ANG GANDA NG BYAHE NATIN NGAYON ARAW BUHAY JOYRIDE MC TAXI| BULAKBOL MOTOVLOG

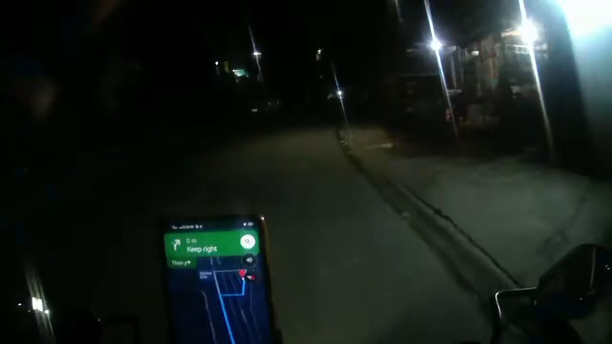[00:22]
good morning good morning sa inyo mga kabulakbol biyahe tayo ngayon kay joyride